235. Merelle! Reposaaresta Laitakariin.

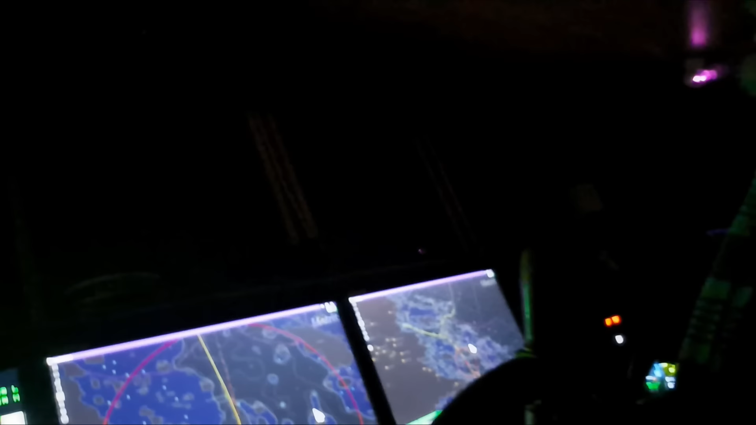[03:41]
Vähän liian valoisia nämä meidän laitteet tässä vielä on tässä kohdassa. Tosikin toi tutka näyttää, pitää sanoa tätä.